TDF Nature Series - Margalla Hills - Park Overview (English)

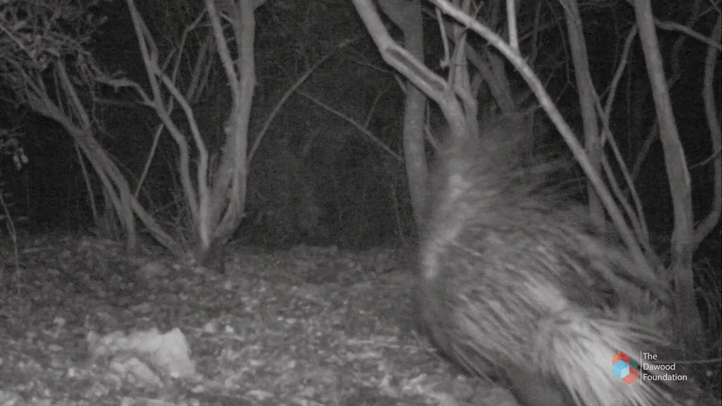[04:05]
But the shyer residents, Indian porcupines,
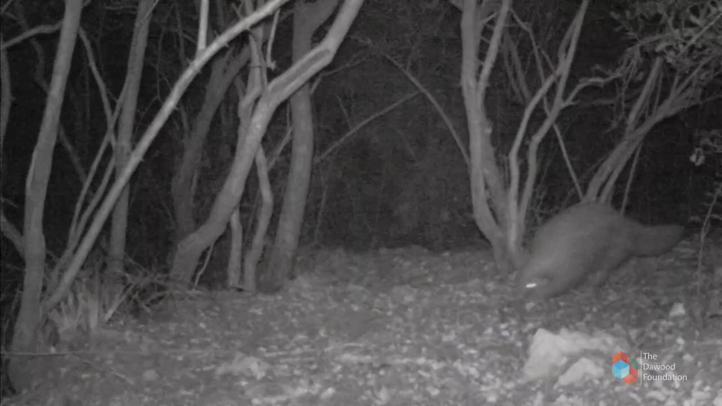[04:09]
pangolins,
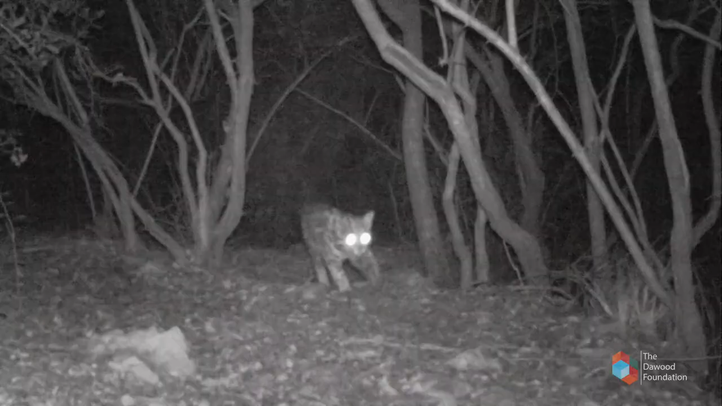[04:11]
and leopard cats, use the cover of darkness for their forays.